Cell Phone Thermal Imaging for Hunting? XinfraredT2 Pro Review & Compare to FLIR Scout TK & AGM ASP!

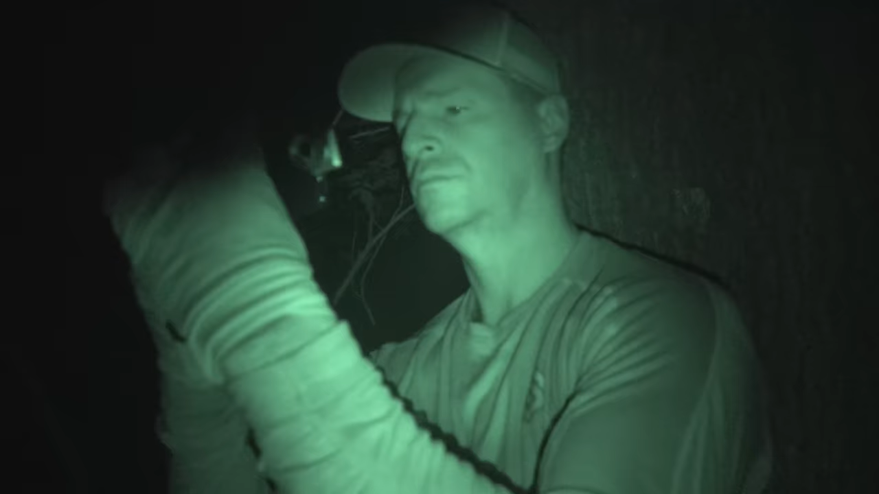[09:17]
but i think i saw all that i needed to see out of the infrared here it is compared to the agm need i say more look at the detail on the trees the ground you can see my feeder in the background it is non-existent imperceptible on the agm
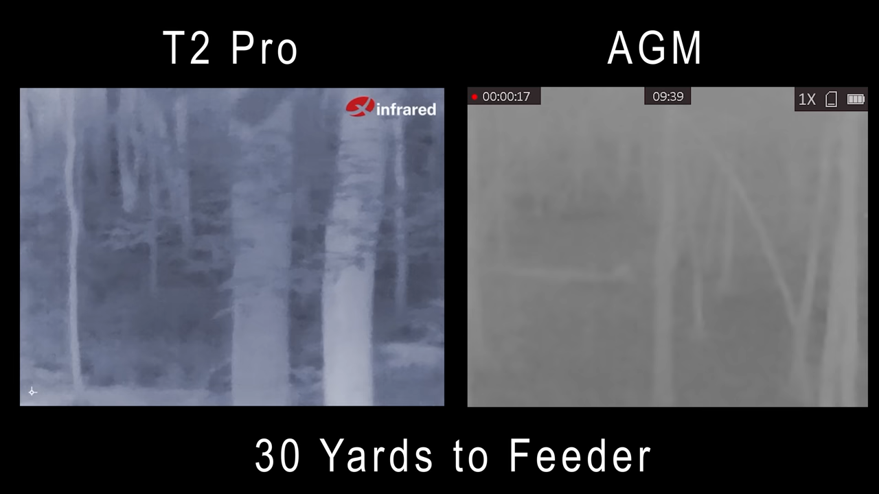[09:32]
just totally foggy in the same ambient conditions so i think i have my answer even if there's some kind of post processing going on in the app itself the extra detail i'm seeing is not due to the iphone camera
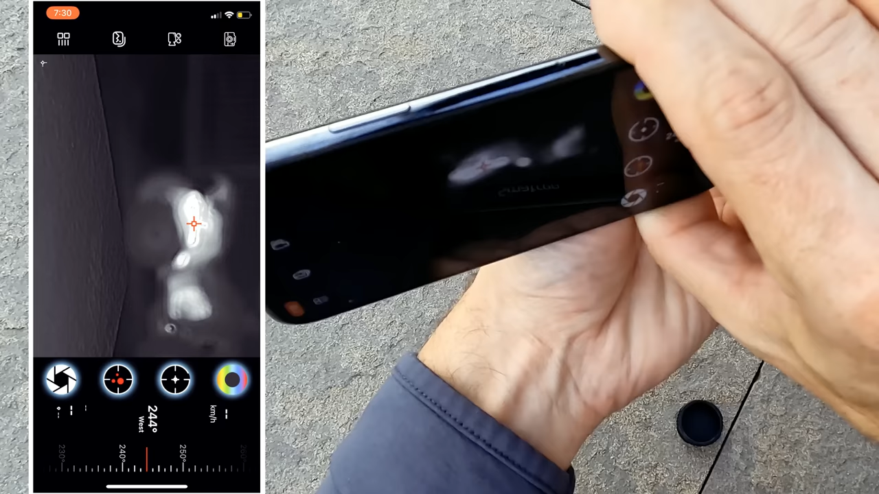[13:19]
turns on hot spot tracking as soon as i can focus on the four-wheeler that was just
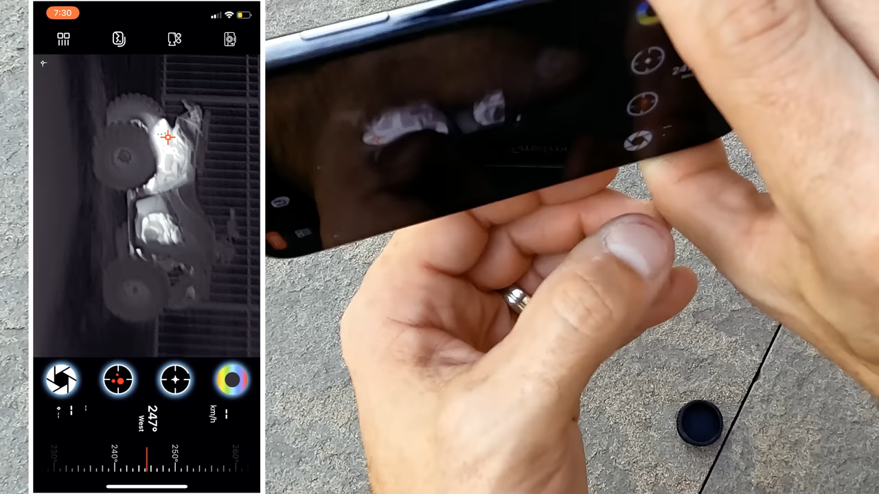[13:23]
on you'll see hot spots highlighted on the muffler here that's very cool and useful
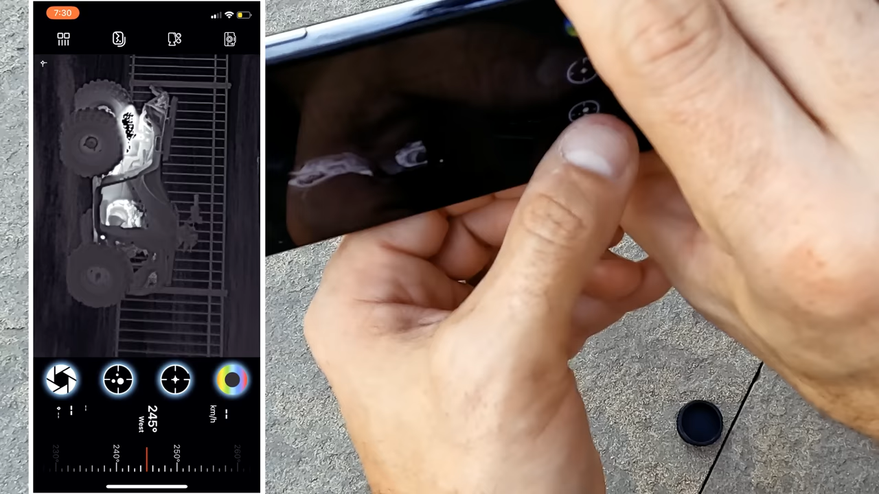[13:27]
tracking the hottest point on the screen can be helpful in a variety of hunting applications this little shutter button seems to recalibrate the unit
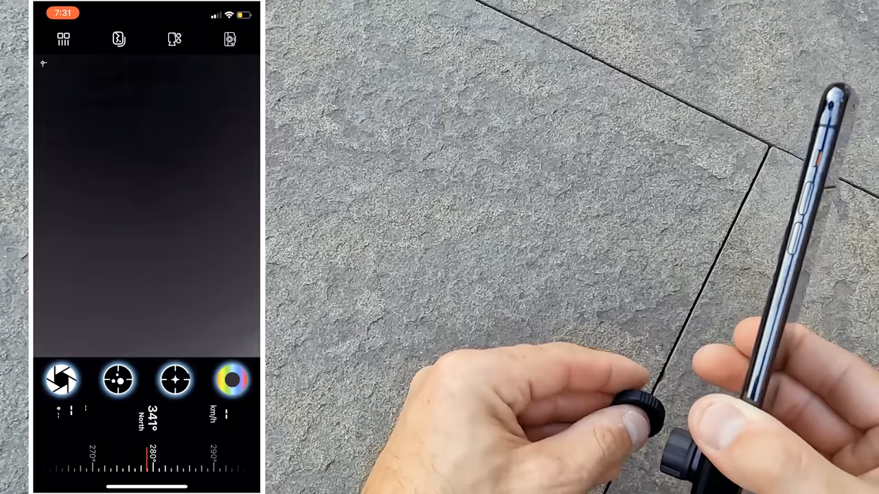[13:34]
so that's it very straightforward operation and without doing a lot of reading you can put this t2 pro into use for
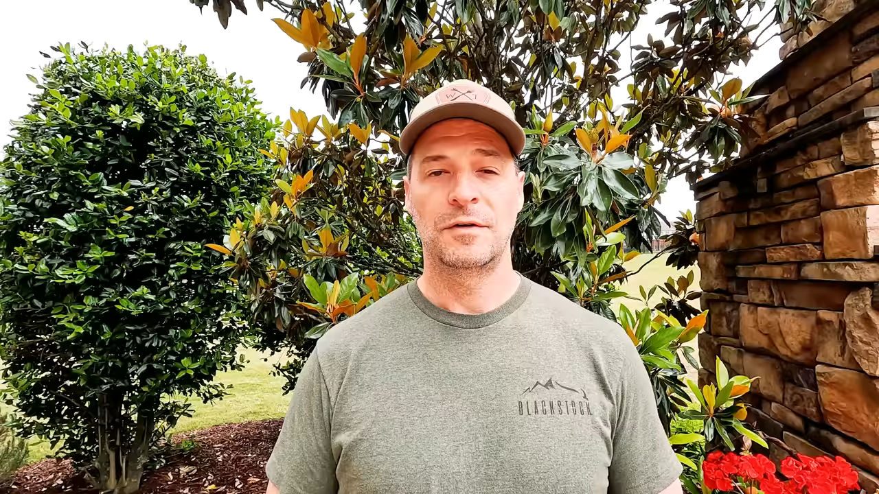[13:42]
you folks that hunt at night like i do there is one consideration that's probably floating around in your mind i was wondering if i could really whip out my cell phone when i was sitting there in a tree stand in the dark
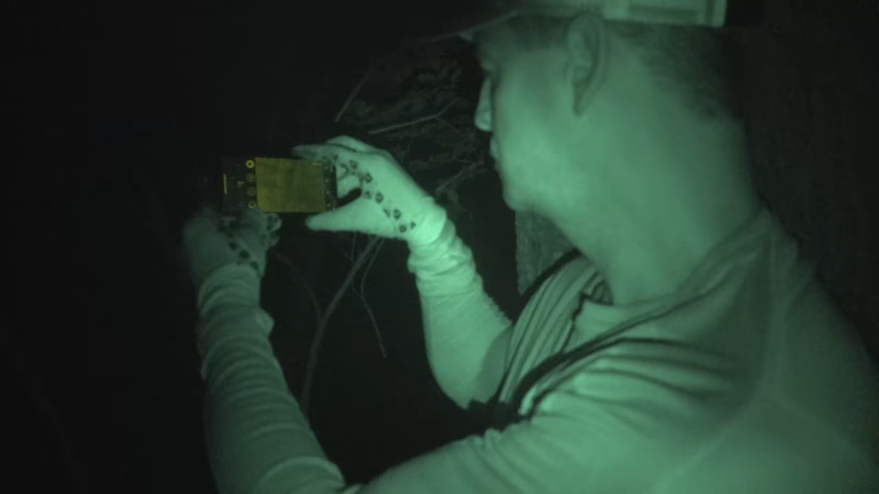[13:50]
my concerns were would my cell phone even on the lowest brightness setting light up my face or would animals potentially to the side
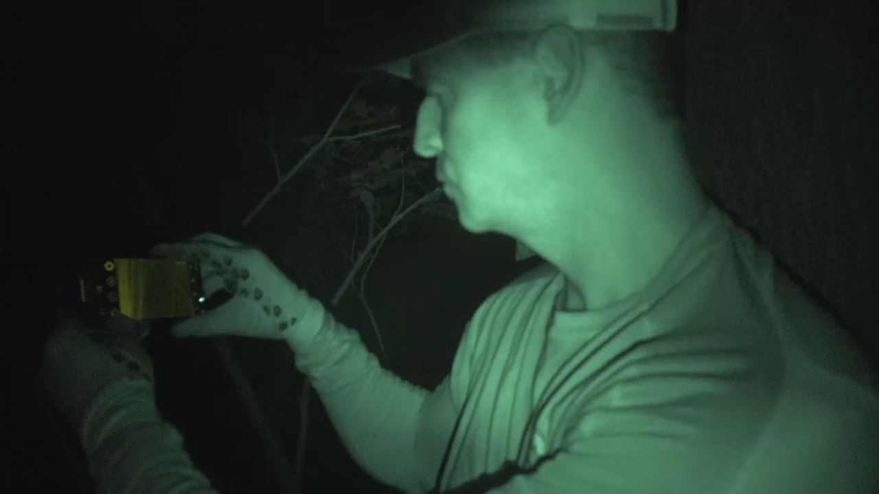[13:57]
of me or behind me get spooked if i was moving around in the tree stand here's an experiment showing me